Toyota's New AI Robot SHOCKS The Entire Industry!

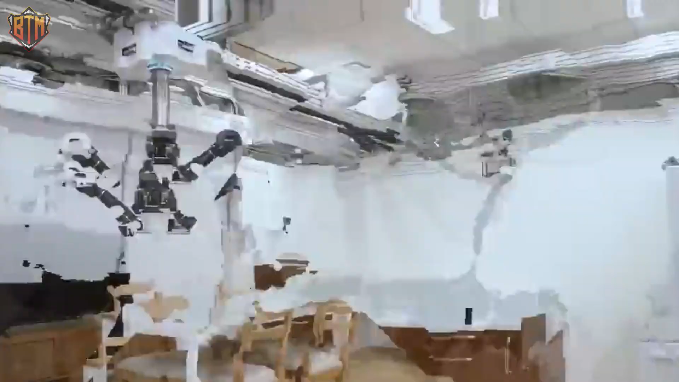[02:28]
The gantry robot is a beautiful ceiling hanging assistant that can help with household tasks like cleaning and loading the dishwasher.